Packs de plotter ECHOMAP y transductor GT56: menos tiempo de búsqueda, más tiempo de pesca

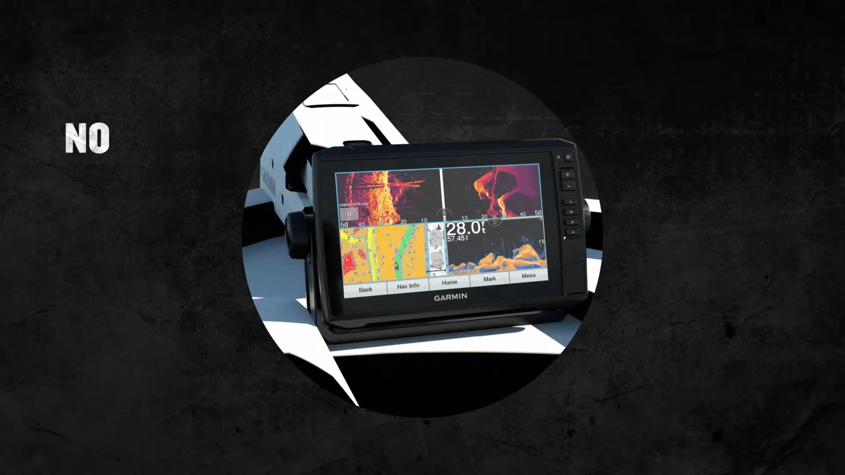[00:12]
Not only do you get built-in sonar for a great value, but you also get the GT56 Transducer. That should excite you. Here's why.
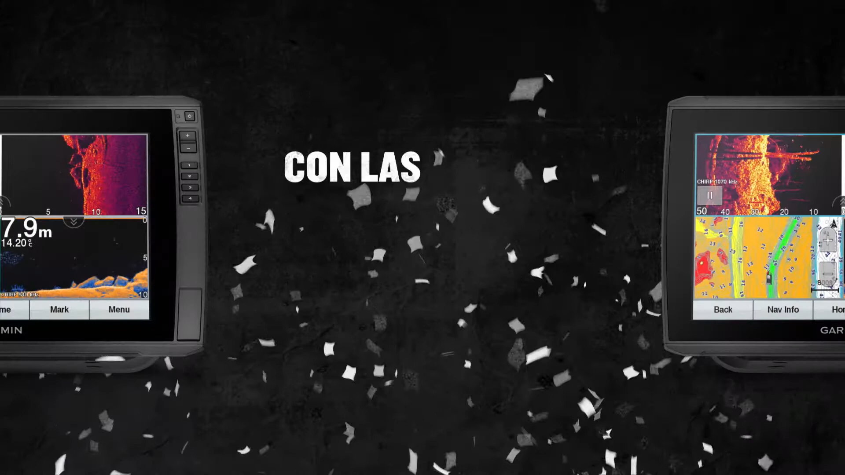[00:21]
With ultra-high-definition scanning sonars delivering crisp, clear imagery, you won't have to squint to see where the fish are.
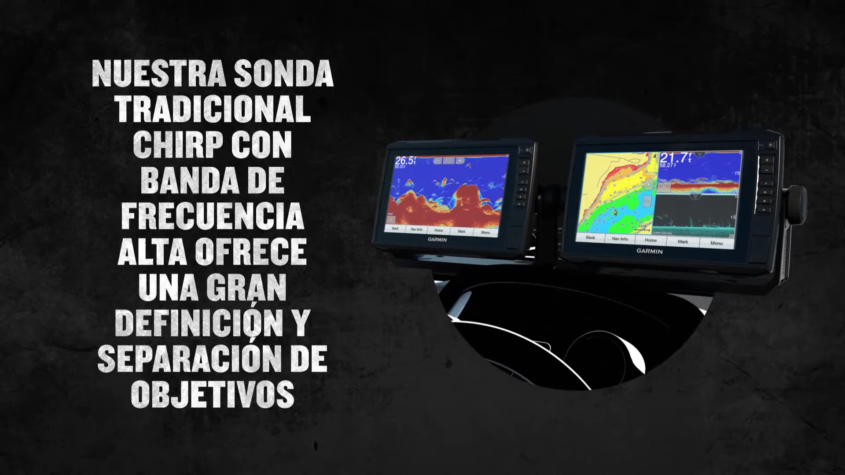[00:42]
And to make things even clearer, we added vivid color palettes to our scanning sonars.